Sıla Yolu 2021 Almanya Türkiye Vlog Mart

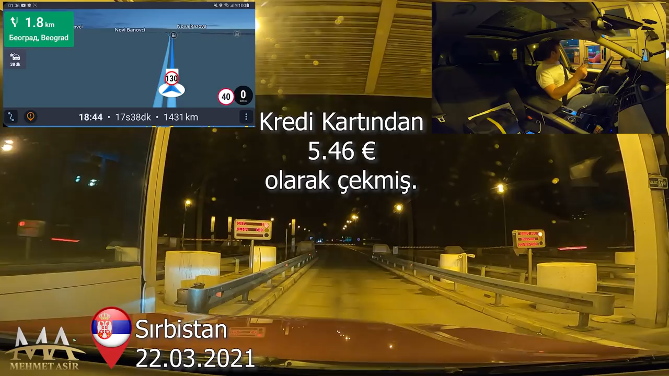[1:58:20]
Kartla ödedim. Evet, kartla ödedim ve geçiyorum. 640 buranın Sırp dinarı ödedim. Bakalım karttan kaç çekecek. Onu da göreceğiz. Buradan ödemeyi yaptım. Şimdi Belgrad'a doğru çıktım. Artık burası şimdi ücretini ödedim. Belgrad'ı geçtikten sonra tekrar bir kart çekeceğim. Orada tekrar ödeme yapacağım. Şimdi ben buraya kadar